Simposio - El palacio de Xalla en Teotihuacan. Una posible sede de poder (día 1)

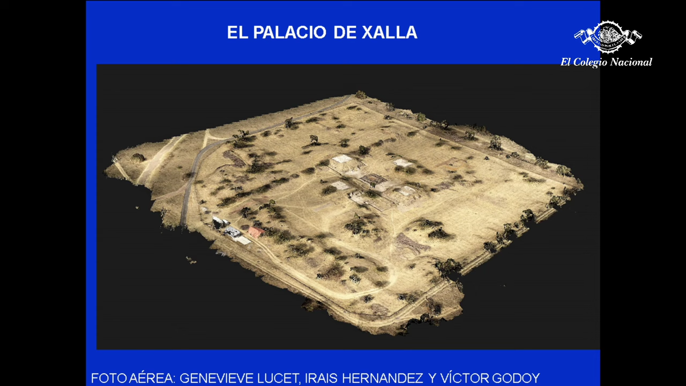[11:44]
Es un palacio de 55 mil metros cuadrados, es enorme y está no sobre la Calzada de los Muertos, sino en un ámbito más privado. Ustedes lo pueden ver aquí al norte, está la Pirámide del Sol y aquí está Shala.
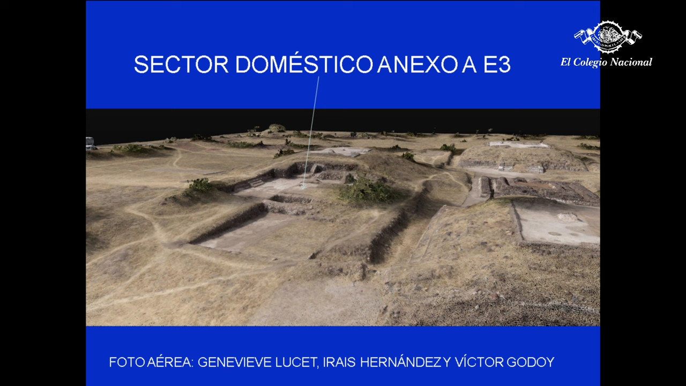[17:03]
Al este de la estructura 3 está un sector doméstico que es el que he estado excavando desde 2012, que curiosamente hasta ahorita es el único sector doméstico hallado en Shala y que me hace pensar que el dios del monte es un dios de minería,